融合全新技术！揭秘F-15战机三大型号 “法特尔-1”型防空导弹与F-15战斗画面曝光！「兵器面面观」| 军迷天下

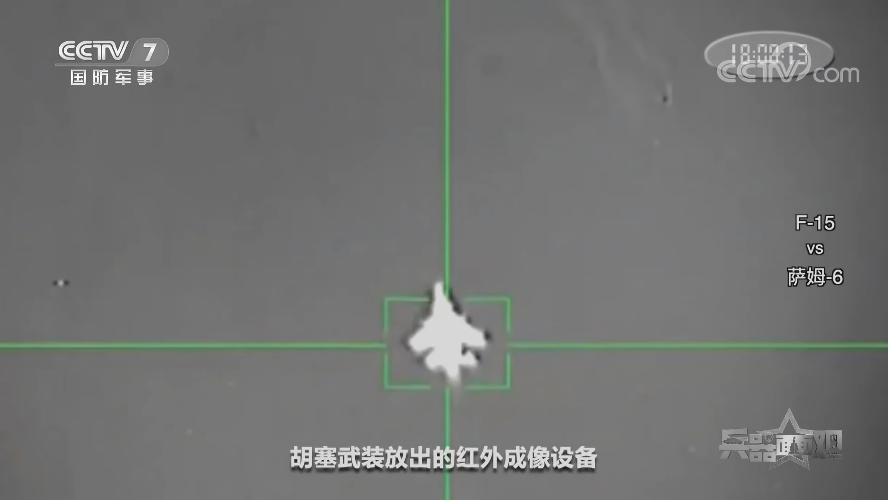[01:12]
胡塞武装放出的红外成像设备拍摄的视频显示，这架直线飞行的 F-15 战机在被导弹袭击之前一直在抛洒热焰干扰弹，随后导弹追击了目标，
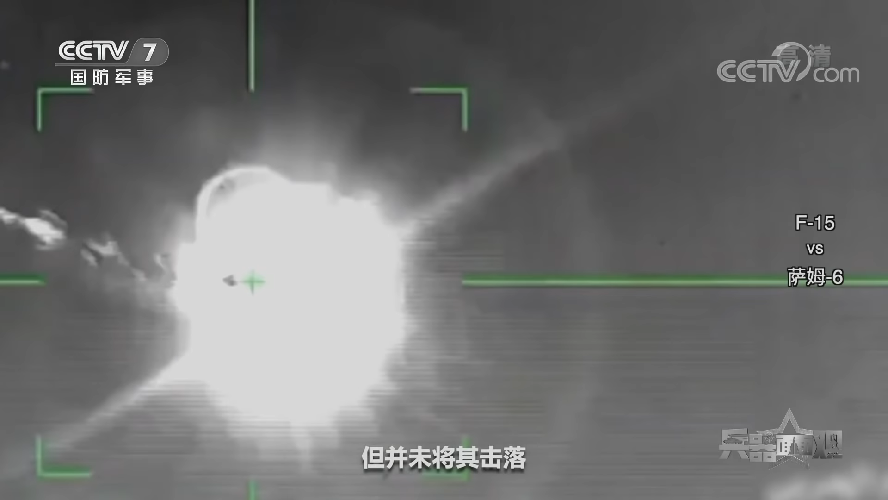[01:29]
但并未将其击落， F-15 战机飞离了现场。
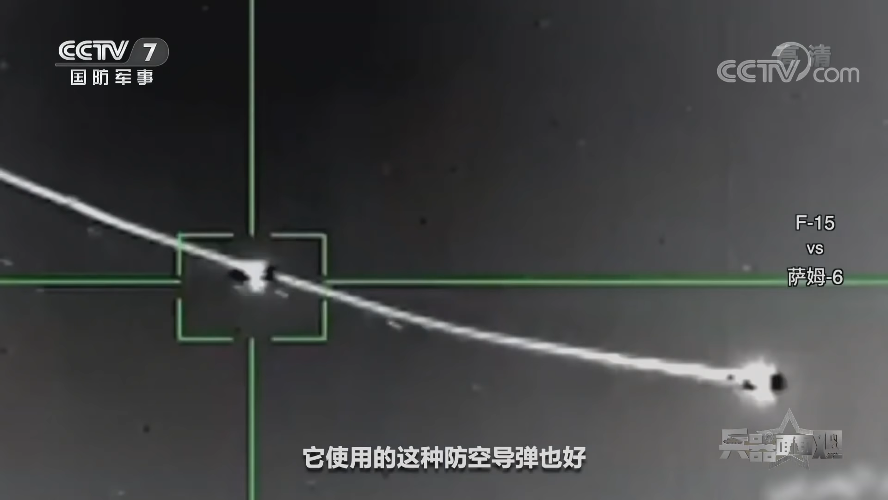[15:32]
因为胡塞武装它使用的这种防空导弹也好，或者是它的这种对空的这种搜索系统也好，我们看它并不是一个制式的装备。即使说此前使用防空导弹针对沙特的战斗机进行了这种命中，
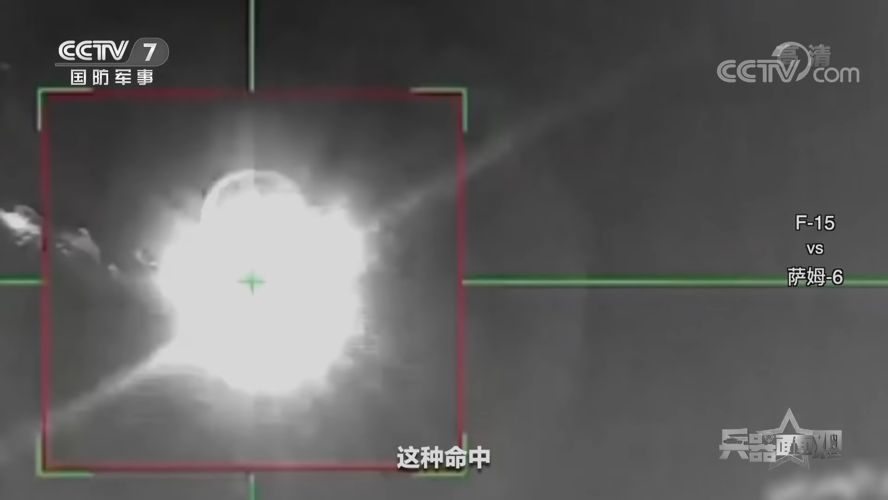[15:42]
一般呢就是红外制导的空空导弹放到地面上发射，而且甚至使用的是商用的这种红外或者说一些光学的搜索设备。